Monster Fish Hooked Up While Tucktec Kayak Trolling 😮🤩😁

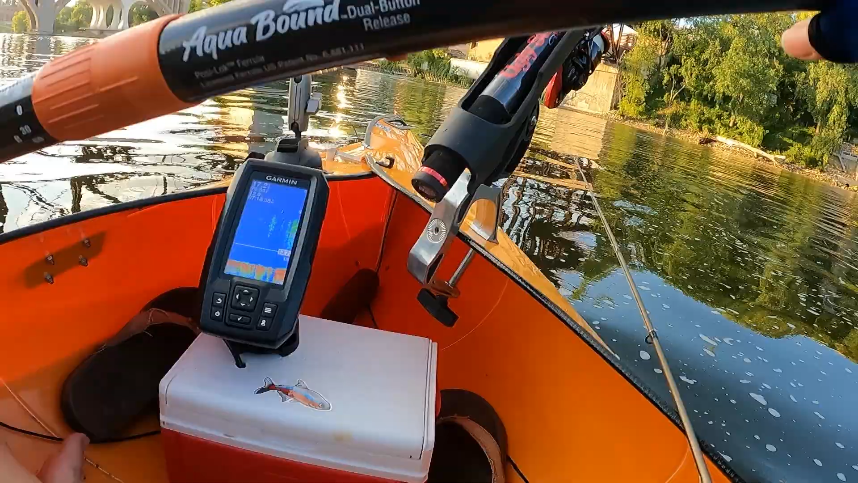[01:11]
Turn on my fish finder Garmin Striker 4. And it sort of helps me understand what is going on in this stretch of the river that I fish a lot from the shore. As you can see, there are people there today too fishing.
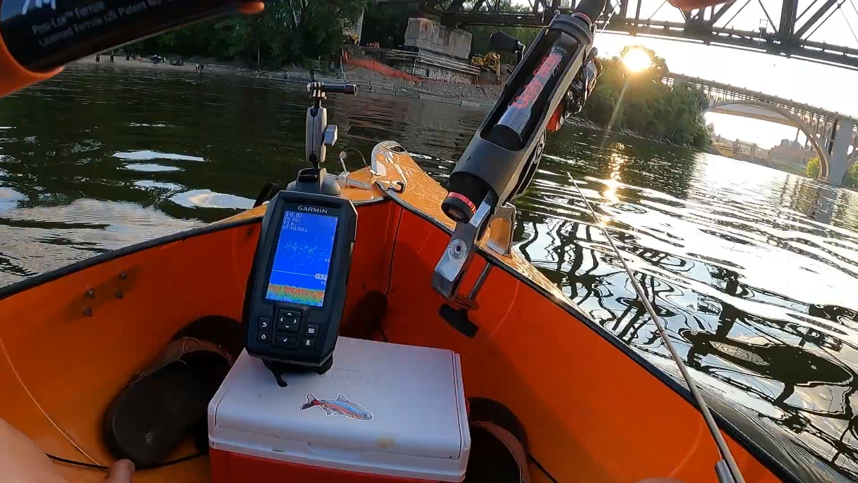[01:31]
And here on my fish finder, I see that's just lots of bait fish hanging out in the 8 to 12 feet of water. This water is not, it's about 15 to 18 feet deep. I'm just going to, you know, put my kayak right behind this bridge here and just see if, you know, if there are fishes hanging out around here.
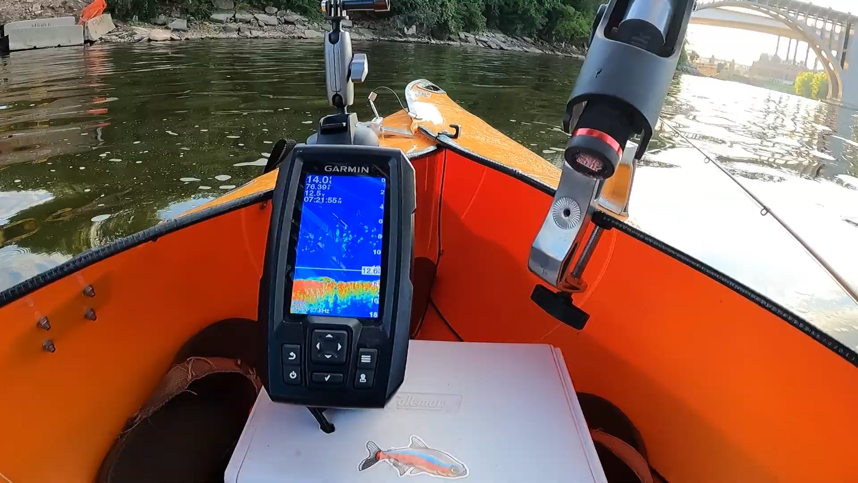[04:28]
Oh yeah, that's definitely the fish, this one. I hope you could see that. Yep. Staying off the ground. Oh, here as well, we see a bunch of fish in this part here.
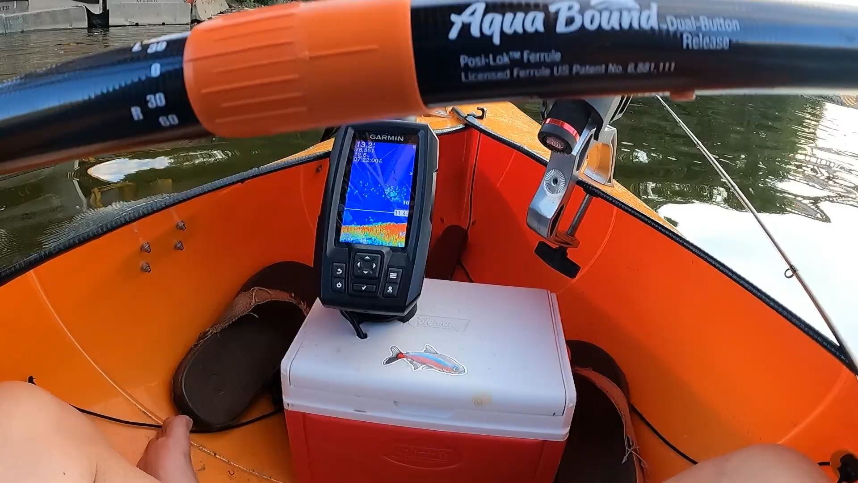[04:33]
Fish here as well.
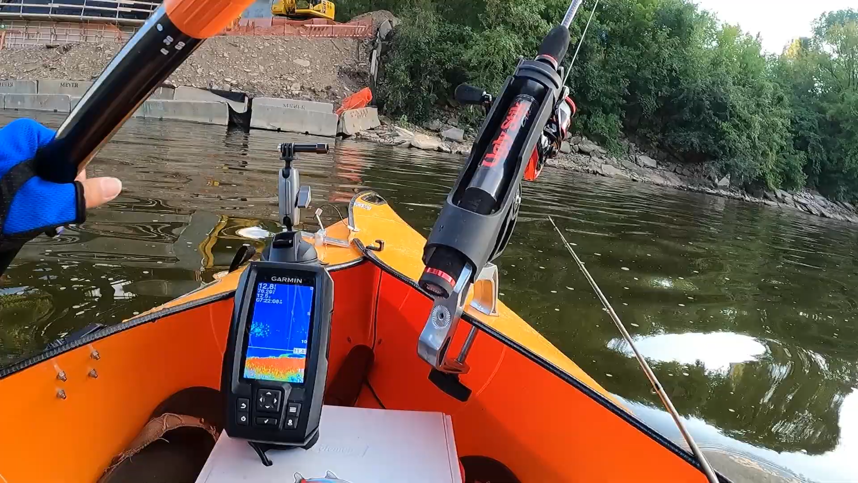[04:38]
Pretty close to shore. Nothing too crazy. Not sure what that is. Again, you know, this is a place that could get snaggy. You see those rocks at the side. Um, yeah. Bunch of bait fish.